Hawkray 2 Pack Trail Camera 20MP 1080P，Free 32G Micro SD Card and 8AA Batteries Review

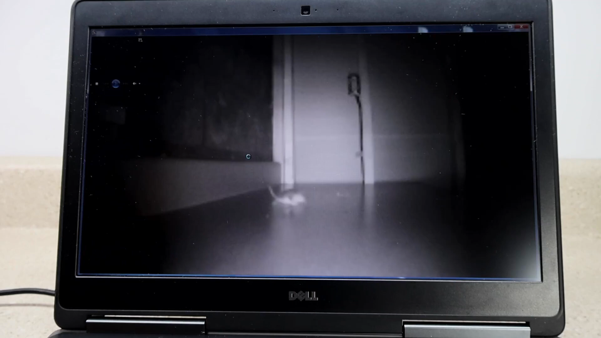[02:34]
the camera there he is he's again I can't believe how much he eats so it worked out well for me you know it's not a high-end camera but it's got quite a few options there's also time-lapse that I forgot to mention and now I can you know call like the pest control person or something to find out how the mouse is getting inside the house and hopefully he's the only one so but again not a bad camera for the price